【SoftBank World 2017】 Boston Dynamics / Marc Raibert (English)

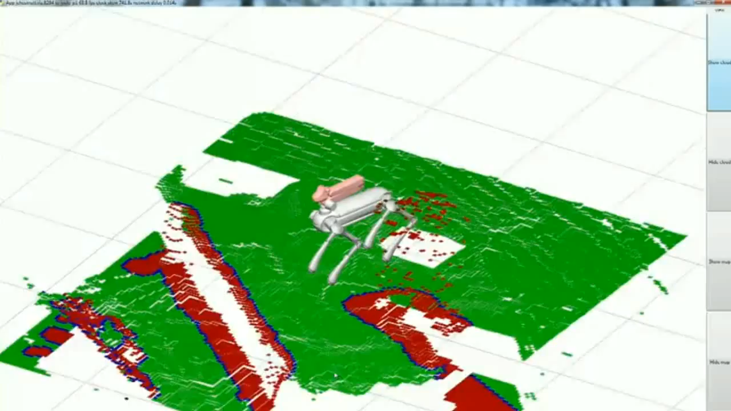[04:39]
If you can see the edge of the stage, which it's using its stereo to generate.
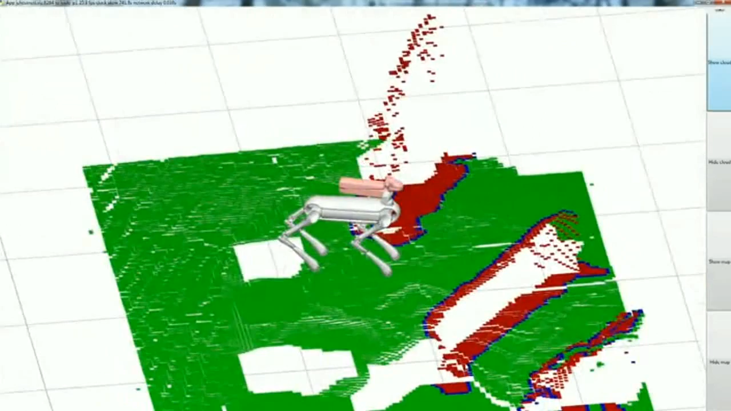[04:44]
And it also shows itself in the world. So it knows if it were to walk that way, it would fall off the stage and it's not going to do that.
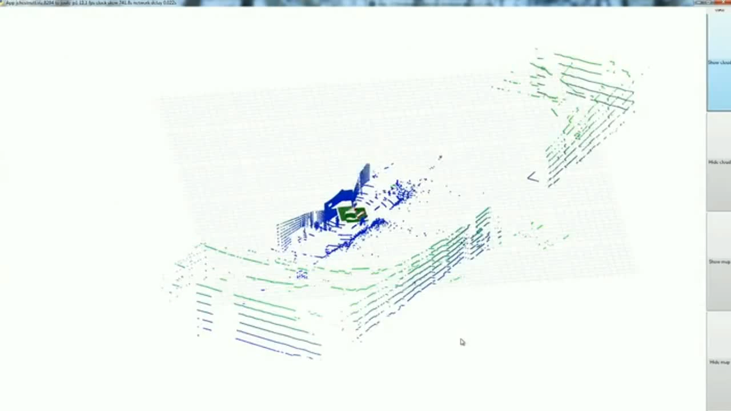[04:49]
It's also got another sensor back here, a LIDAR, a Laser Ranger. And here's the view from the Laser Ranger. And you can see the whole stage. We put those posts up there so it can navigate.
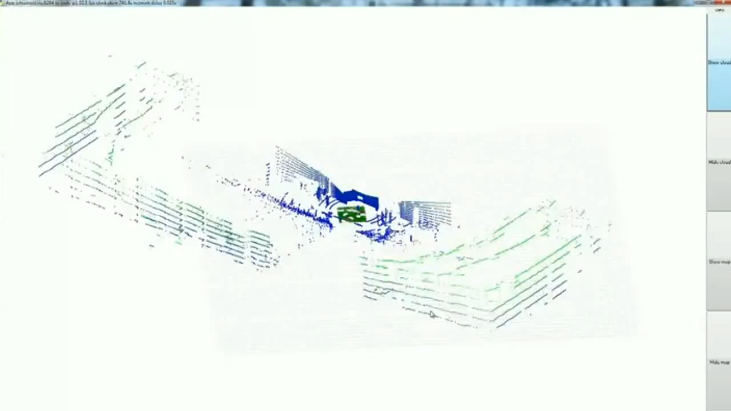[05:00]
Now we're going to show you a simulated security patrol.